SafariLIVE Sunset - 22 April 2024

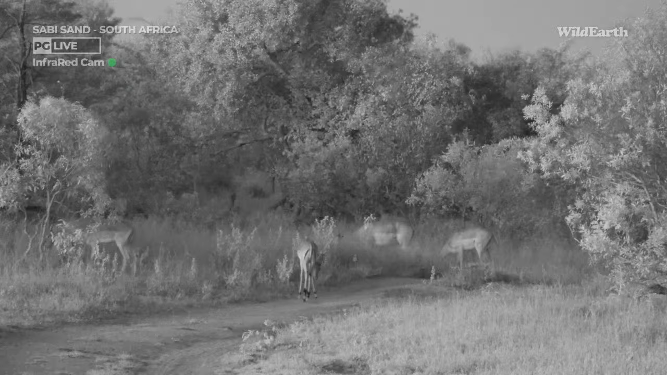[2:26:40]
Sometimes, well, not sometimes, quite a few times already in my career, sitting with impalas like this now, where you don't see anything happening. All of a sudden, you see just the impala start bolting and or alarm calling and then bolting, and then you realize there is a predator that's a very close.
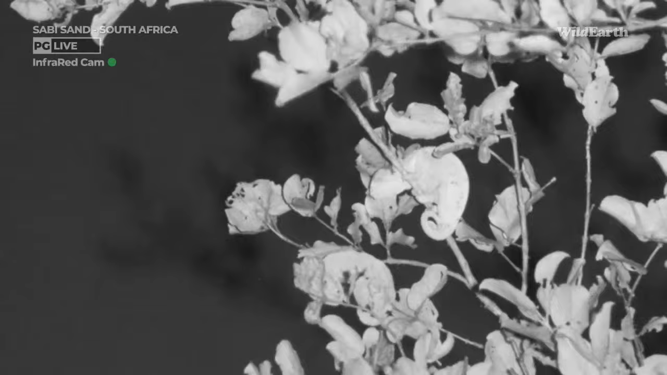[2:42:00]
And this is so cool. A chameleon, everybody.
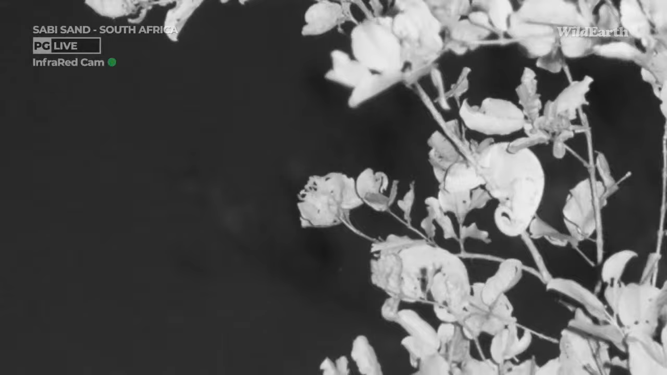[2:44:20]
You can see how much the tree is moving. But it just is gripped on there, it's not moving anywhere, and so that doesn't bother it at all.